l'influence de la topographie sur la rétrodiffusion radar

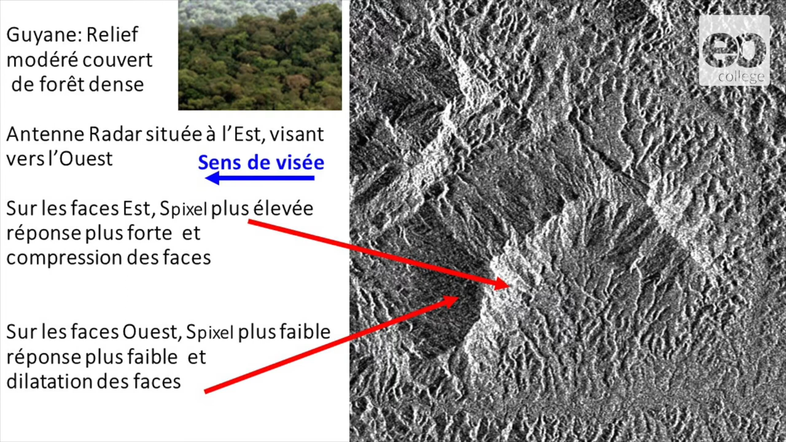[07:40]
À quoi correspond cette face beaucoup plus claire ?
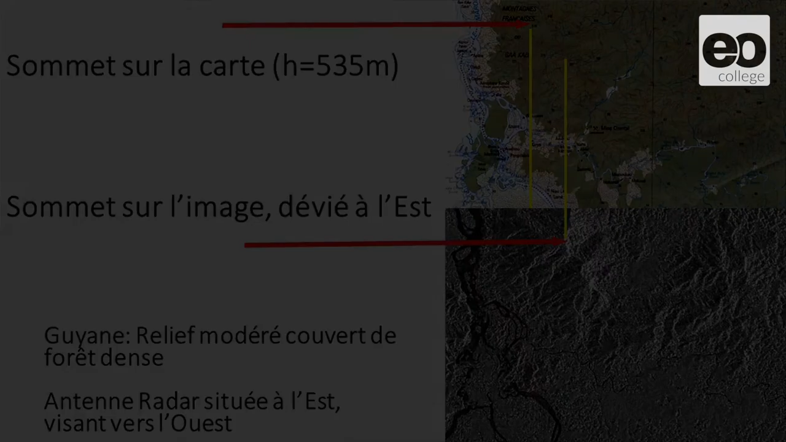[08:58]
La carte vous indique où est le sommet de la colline et quand vous regardez l'image radar en dessous, dans la même échelle, là, vous descendez, vous apercevez que le sommet a été décalé dans la direction de visée,
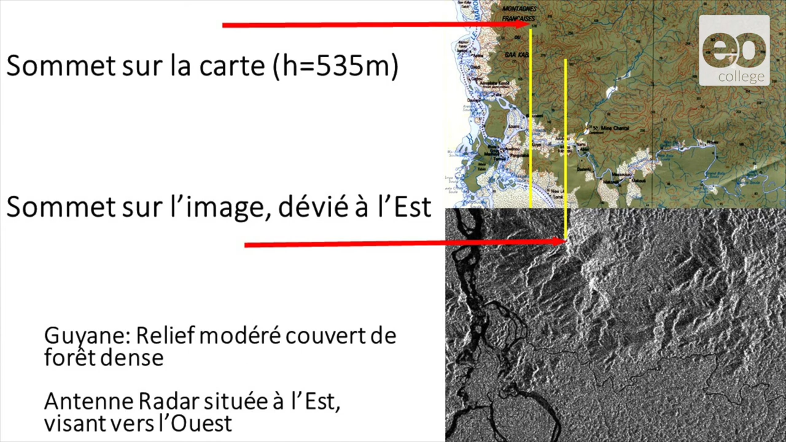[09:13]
c'est-à-dire dans la direction de l'est ici, avec une crête qui s'est décalée et une zone beaucoup plus claire pour les faces qui sont orientées vers l'est. Donc, ce facteur-là modifie de manière importante la valeur de P.
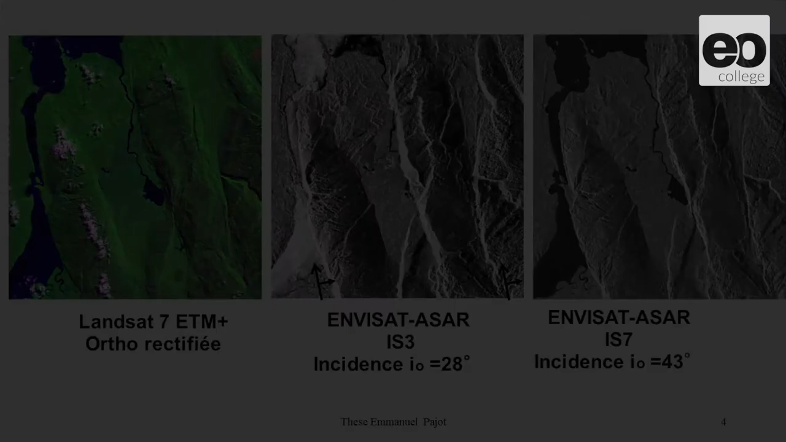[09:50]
Autre exemple que l'on a déjà vu très rapidement, mais qui est intéressant également de revoir ici, à gauche, vous avez une ortho-image Landsat sur une zone de forêt en Nouvelle-Guinée et à droite, deux images radar avec des angles d'incidence différents.
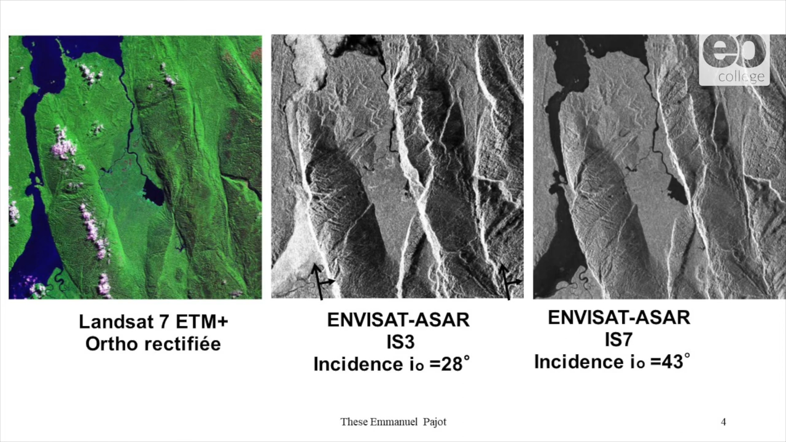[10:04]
On ne va pas rentrer dans le détail des effets, 28 degrés, 43 degrés, on voit simplement qu'à 28 degrés, ici,
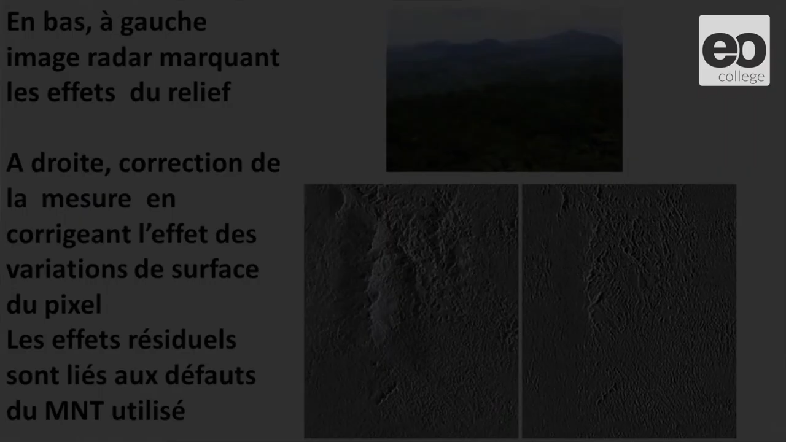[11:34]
C'est le cas ici où vous avez le relief forestier, l'image d'origine en bas à gauche et à droite l'image corrigée. Et en fait, dans l'image corrigée, il ne reste quasiment plus rien.
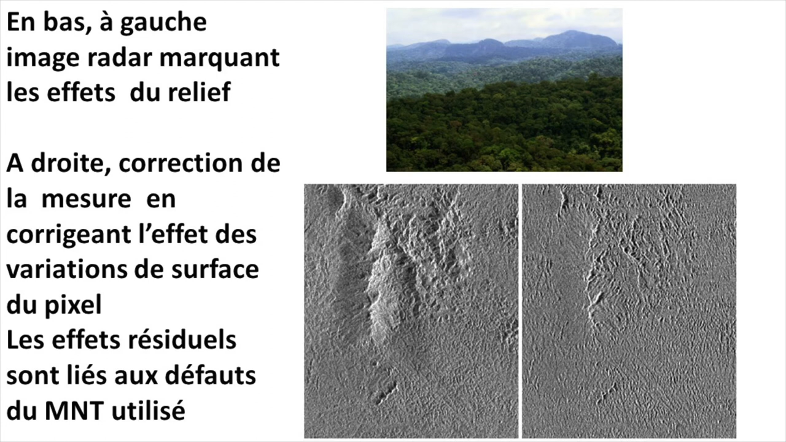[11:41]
Sinon, les artefacts dus au MNT qui a été utilisé qui n'étaient pas parfaits. Voilà. Donc ça, c'est une question qu'il faut avoir en tête.
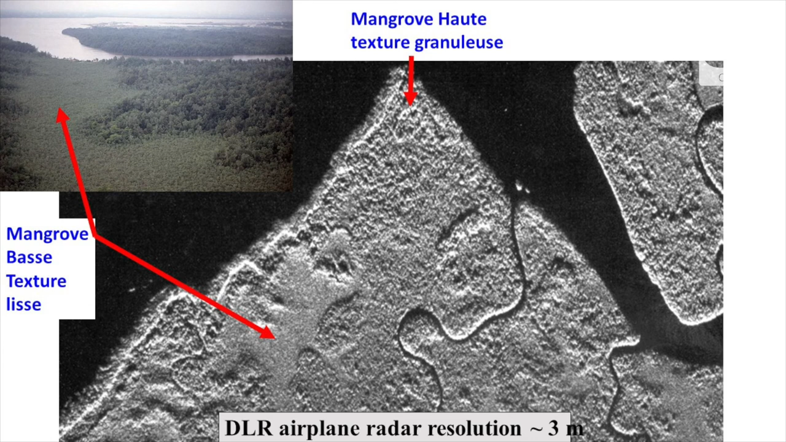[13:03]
Tout simplement parce qu'il y a des zones qui sont orientées vers le radar qui sont plus claires parce qu'il y a une compression des faces avec une augmentation de la surface et d'autres qui sont plus faibles. Donc l'alternance entre zone claire et zone foncée donne une impression de relief.
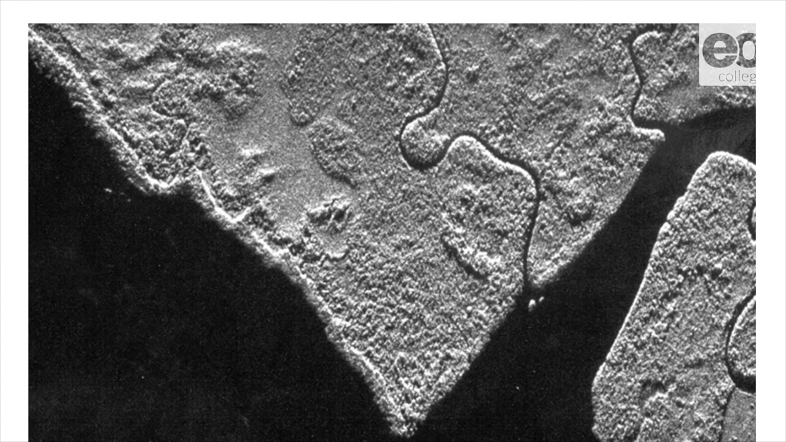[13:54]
on s'aperçoit que ceux qui voyaient cette zone en haut la voient en bas et ceux qui la voyaient en bas la voient maintenant en haut. C'est-à-dire qu'il n'y a même pas comme on est l'interprète final de l'image,